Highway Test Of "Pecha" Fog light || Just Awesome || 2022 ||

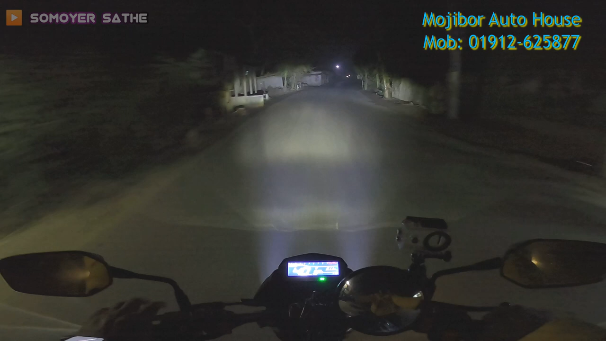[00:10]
এই হচ্ছে কি আমার লো বিম, আর এইটা হচ্ছে আমার হাই বিম। ওয়াও, হাই বিমে মাই গুডনেস,
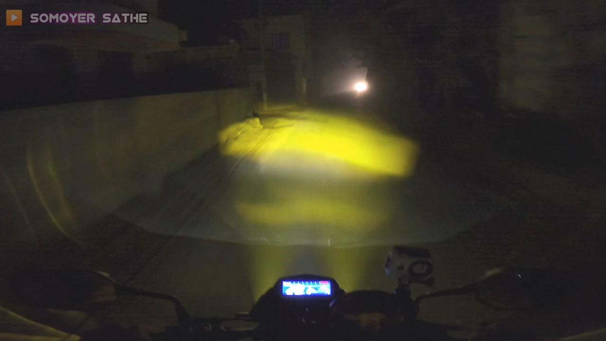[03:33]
এবং দেখেন আলোর বিচ্ছুরণের পরেও কিন্তু আমার রাস্তাটা কিন্তু খুব ভালোভাবে ভিজিবল।
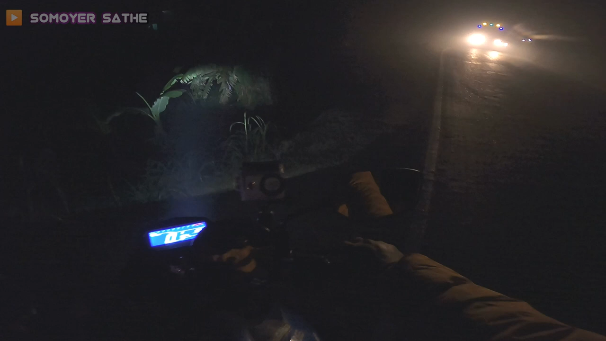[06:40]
সো এই নদীর এইটা হলে গিয়া ফগ লাইটের হলুদ আলো, ওই পর্যন্ত যায়, এটা হলে গিয়া হাই বিম, একদম ওই বিল্ডিংটা পর্যন্ত যেতেছে।